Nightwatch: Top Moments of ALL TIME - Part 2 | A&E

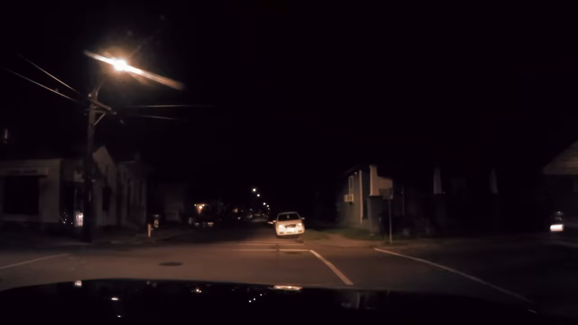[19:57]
I see the police racing towards the gunfire to try and secure the scene, putting themselves in harm's way to keep us safe.